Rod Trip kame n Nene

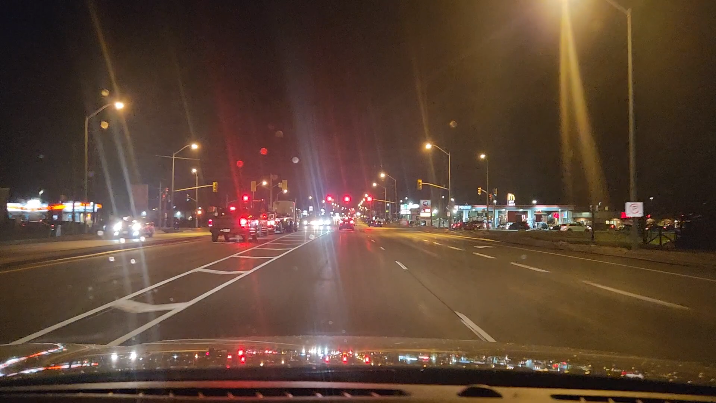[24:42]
Carleton Place. Doon pala may Walmart. Pwede tayo sigpunta doon. Meron doon. Makapagdating natin sa rato na. Daan na lang tayo.
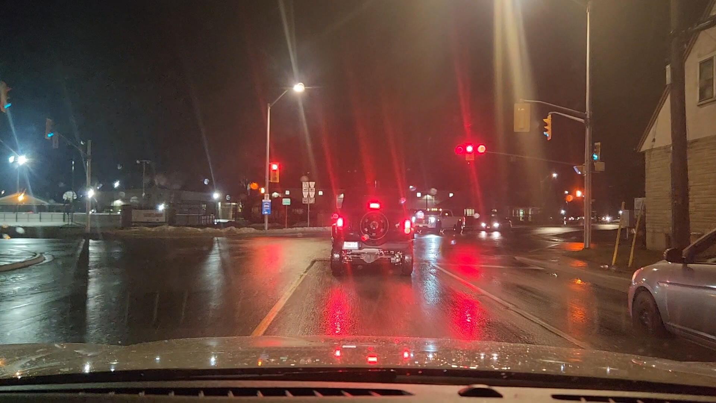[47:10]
Pa-turn kami na red. Grabe, 47, ano talaga? 50 minutes. Alam niya na red. Turn red now.
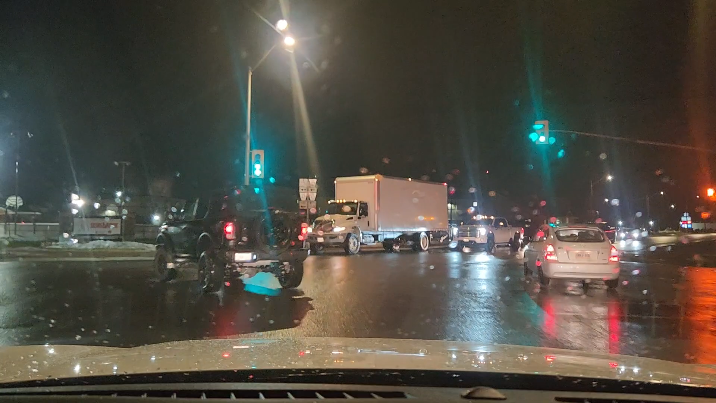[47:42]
In 150 meters, make a slight right turn onto Beckwith Street North.